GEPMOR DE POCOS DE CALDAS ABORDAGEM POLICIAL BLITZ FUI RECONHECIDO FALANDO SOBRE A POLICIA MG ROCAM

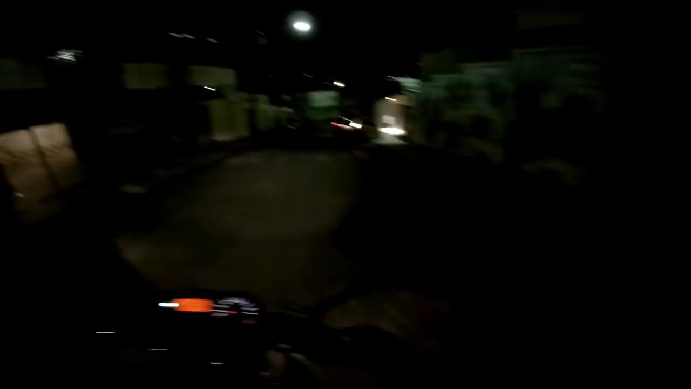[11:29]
Sai do WhatsApp, tio. Presta atenção na rua, tiozão. Presta atenção na rua.
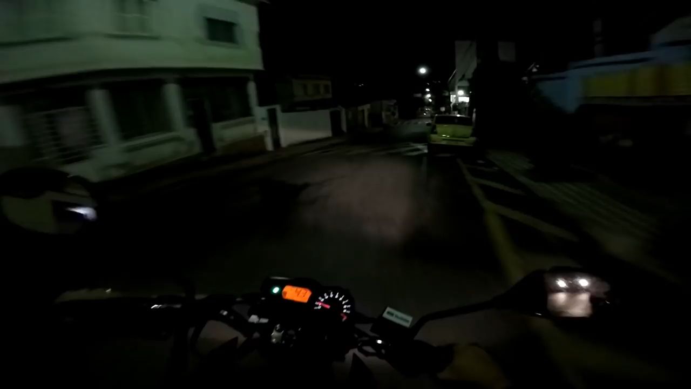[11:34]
Sai do WhatsApp e presta atenção, mano. É. É. Aí você passa por cima do motoqueiro, vai, né?